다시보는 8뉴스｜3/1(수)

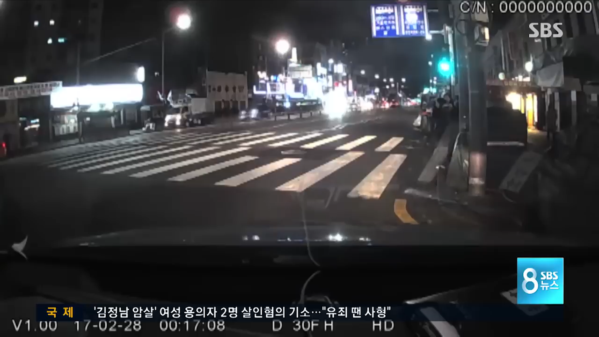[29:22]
어제 새벽 0시 15분쯤 멈춰 서 있는 순찰차 앞으로 버스 한 대가 지나갑니다. 그런데 버스 뒤쪽에 사람 형상의 검은 물체가 보입니다. 깜짝 놀란 순찰차가 버스를 뒤따라갔고 버스가 정류장에 멈춰서 차선 순간 한 남성이 버스 뒷펌퍼 위에서 펄쩍 뛰어내립니다. 버스에 매달려 있던 사람은 20대 중반의 회사원 이모 씨.